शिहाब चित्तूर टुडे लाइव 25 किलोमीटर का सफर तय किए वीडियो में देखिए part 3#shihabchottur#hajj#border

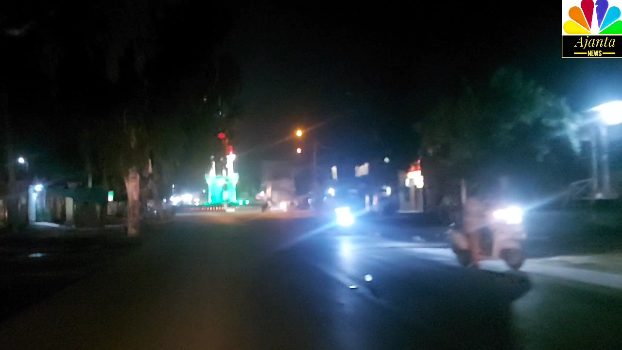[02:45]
घंटाघर चौक आने वाला है अभी, ये देखिए सामने, और यही बस स्टॉप भी है और यही मस्जिद भी है और यही पास में मस्जिद भी है जहाँ ठहरेंगे।